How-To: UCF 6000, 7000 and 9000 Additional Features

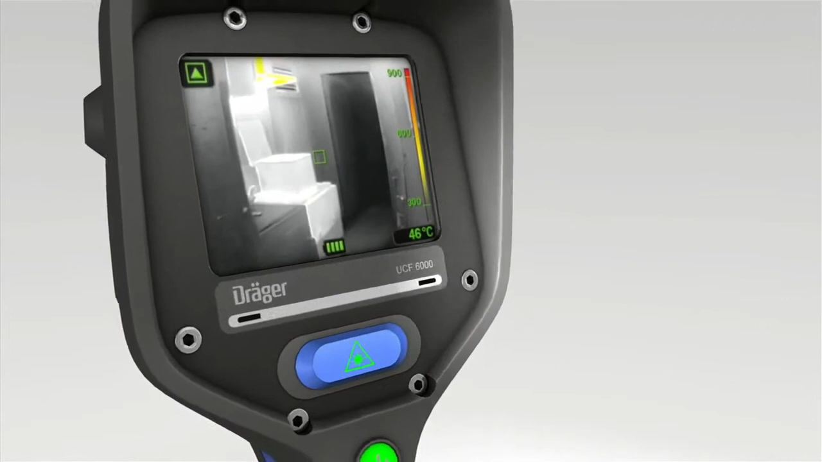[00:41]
On screen: spot 46°C
The brightness sensor continuously measures light incidents and brightens or darkens the display as needed. Accordingly, the user always has a perfect view. The DREGE UCF has a standby function.